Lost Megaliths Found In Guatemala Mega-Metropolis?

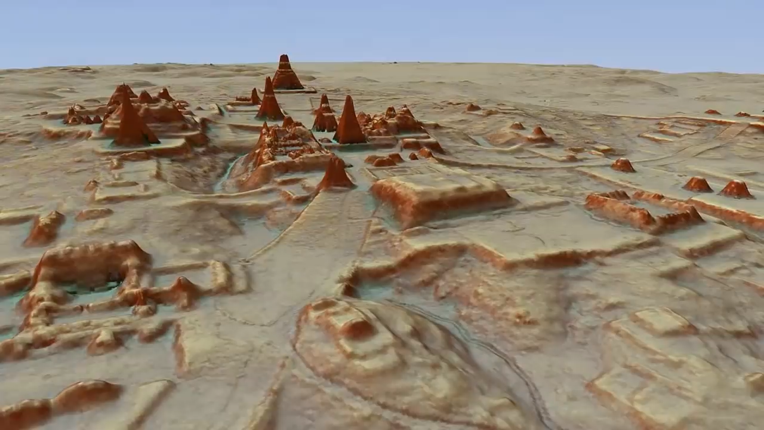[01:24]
it has been discovered that these sites, long argued as separate sites of habitation, were, in reality, once part of the same gigantic city, one of unimaginable size and complexity, that was unquestionably home to not mere thousands,